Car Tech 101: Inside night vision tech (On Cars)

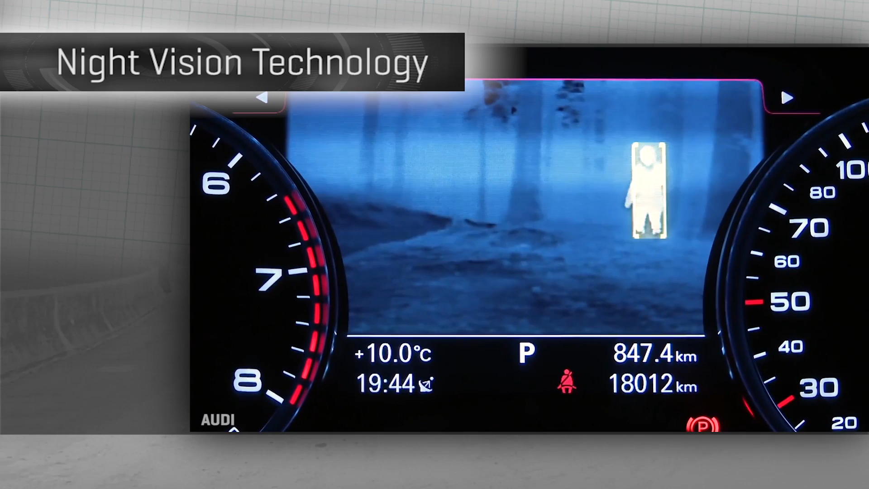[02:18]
Aside from just giving you an enhanced view out there, car makers can also highlight pedestrians, even animals right on the screen.
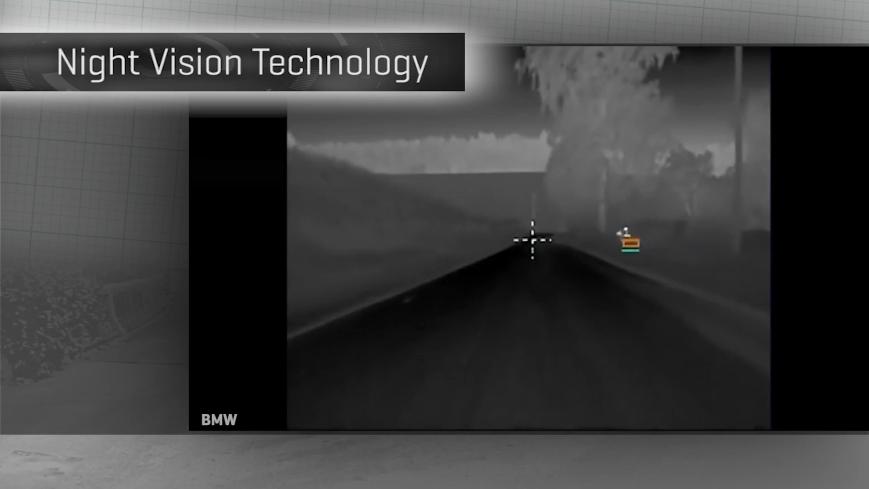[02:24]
We train the ECU to look for things like animals and pedestrians. Pedestrians have heads and they have arms and they act a certain way.
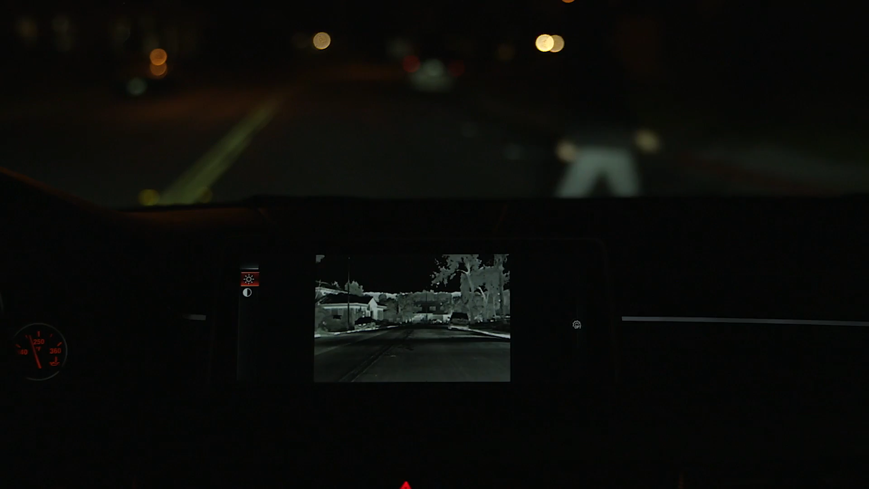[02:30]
And as they cross the road, it's very easy to detect them.
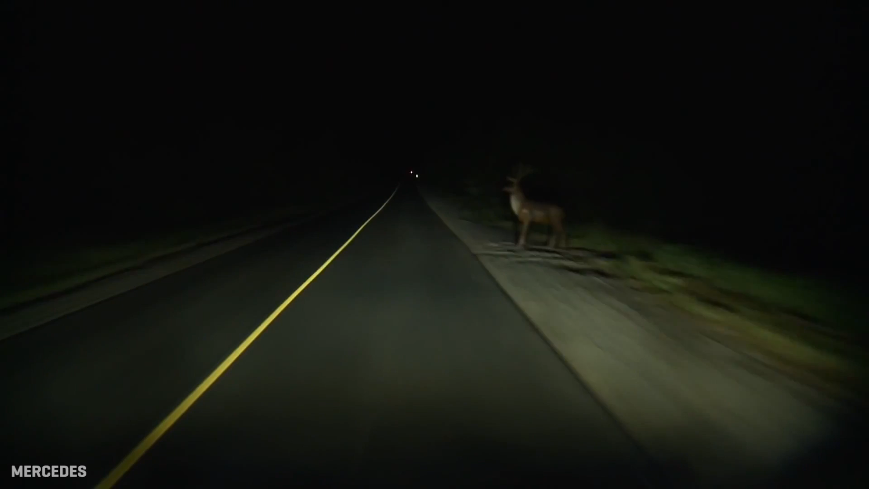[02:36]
Animals are a little more complicated because they come in all sizes and shapes. And because sometimes they're running and jumping and doing all kinds of strange things that people don't do.
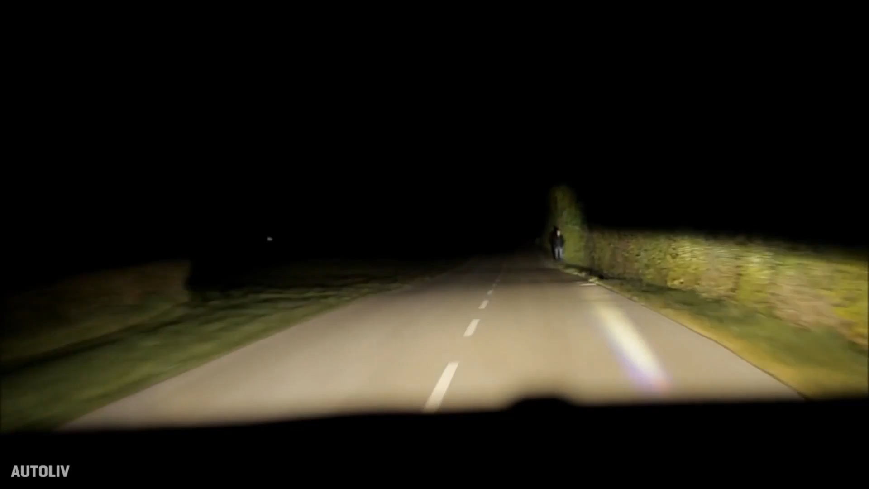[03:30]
First, one that auto leave refers to as spotlight, a general term for the idea that you can take a set of amble lights and drive them to call out hazards on the road for the driver using that same forward looking infrared camera.